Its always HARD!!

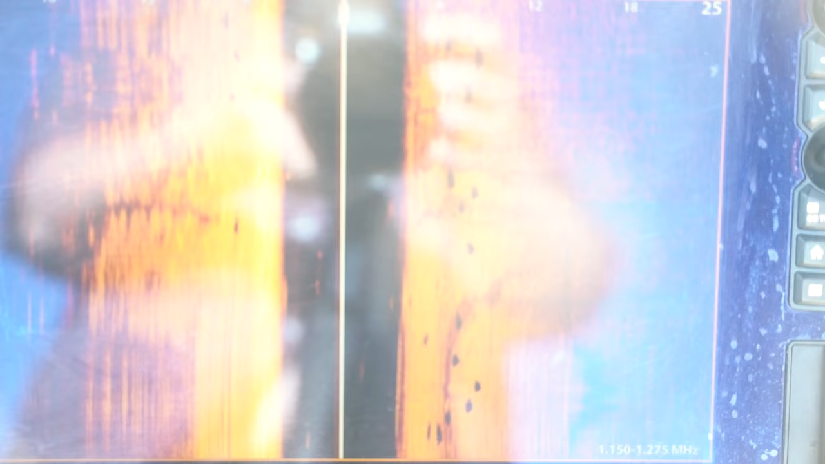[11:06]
basically yeah sat on that point there had them streaming through for about five hours it took me five hours to get to this point here